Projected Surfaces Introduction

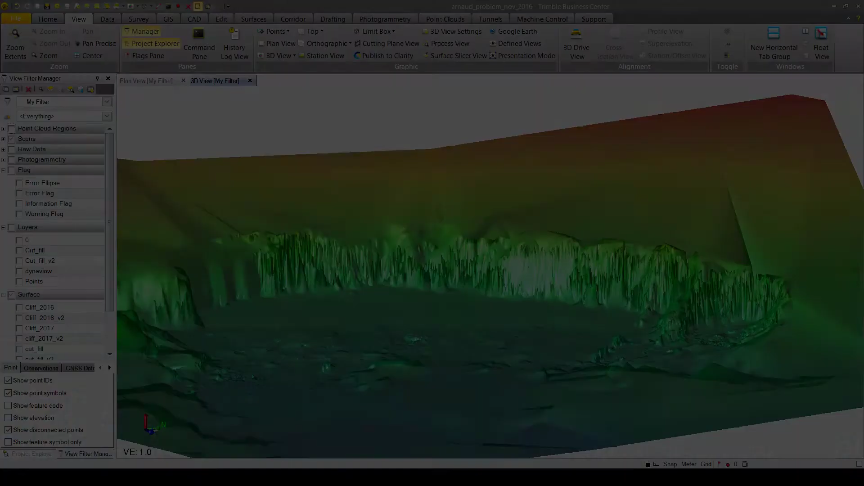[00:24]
2.5D surfaces are very useful for most survey and infrastructure applications. The limitation is that they cannot create accurate meshes with points that have the same z-coordinates, such as walls, bridge abutments, dams, and so on. So if you try to model a surface with points lying on top of each other in earlier versions of TBC,
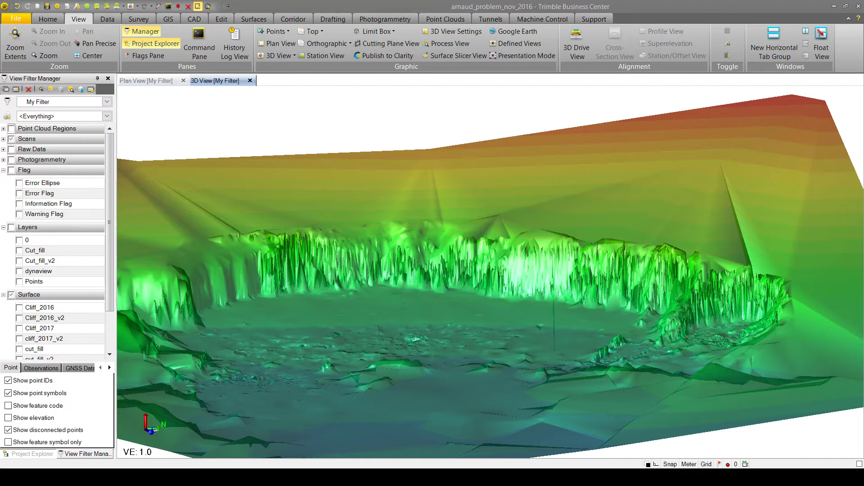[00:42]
you'll see poor mesh triangulation, effectively making any analysis from the part of the surface invalid.
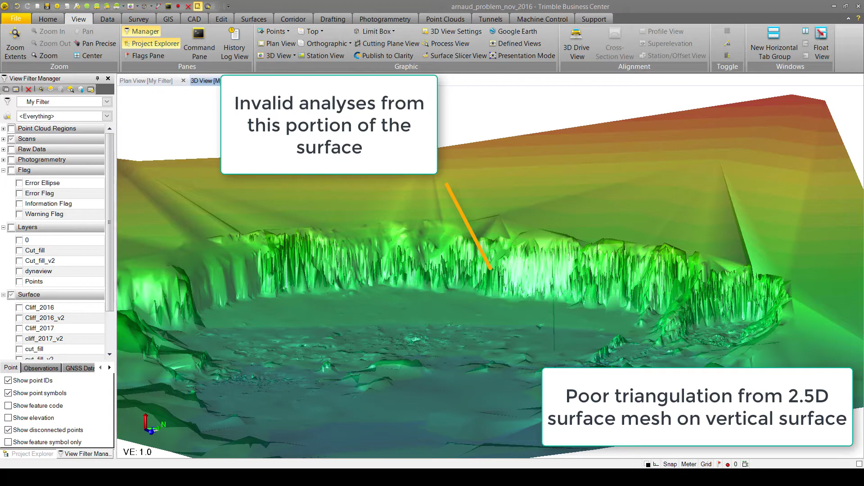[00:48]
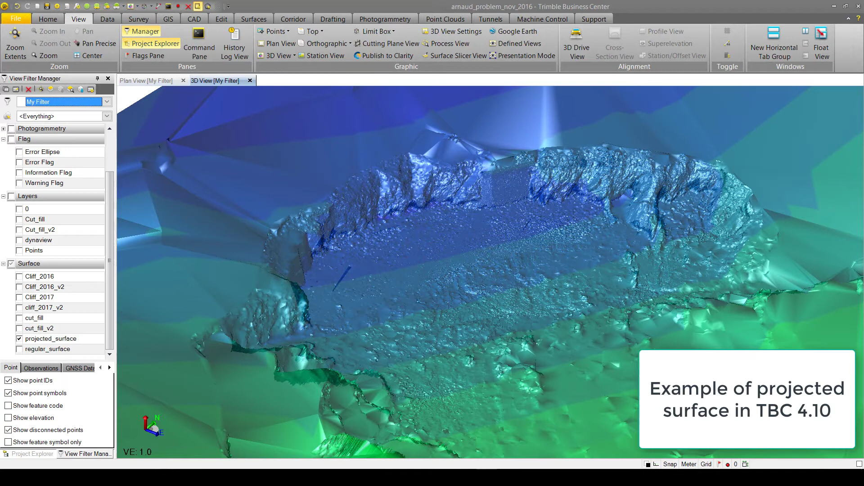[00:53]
Projected surfaces were created to get around problems with traditional surface creation. Projected surfaces will look and behave like traditional surfaces, except that any calculations made from them will be relative to a custom plane defined by the user.
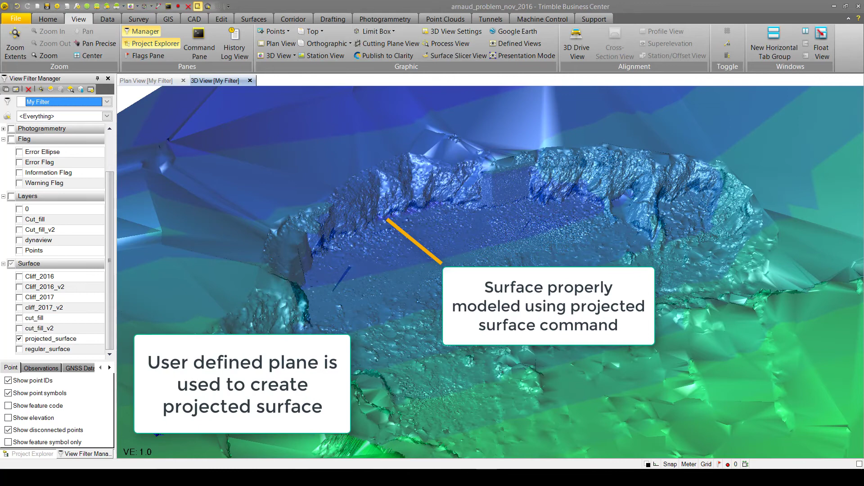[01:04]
This custom plane will be defined in later videos.